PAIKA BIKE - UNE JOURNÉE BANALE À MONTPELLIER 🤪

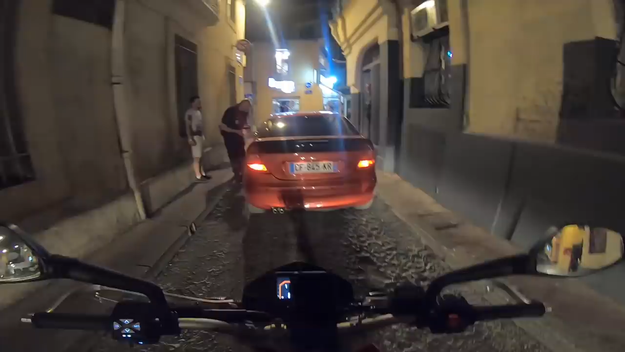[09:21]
je pense qu'ils n'avaient pas avancé c'est pour ça petit contrôle du soir qui fait plaisir pour me pompe l'up et pour me pompe l'up et pour me pompe l'up eh ben ça en aura mis du temps ce petit contrôle monsieur n'avait pas les papiers sur lui